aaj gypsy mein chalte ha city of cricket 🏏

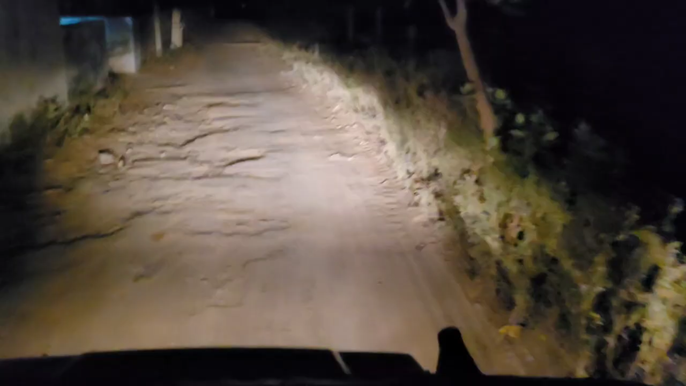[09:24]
तो अब चल पड़ी सवारी घर के लिए वापस। रात के 12:03 हो रहे हैं, अंधेरा हो रहा है, कुछ दिख नहीं रहा होगा। कार की हेडलाइट से जो दिख रहा है वो दिख ही रहा है।